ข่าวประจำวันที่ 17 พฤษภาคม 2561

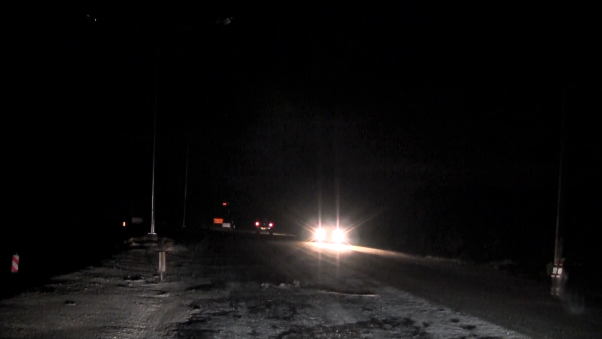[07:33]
ฐนตกหนักในอمเปอร์บ่อไรธรรมให้เสาร์ไฟฟ้ารางสูงลม 4 ต้น ไฟฟ้าดับทั้ง อ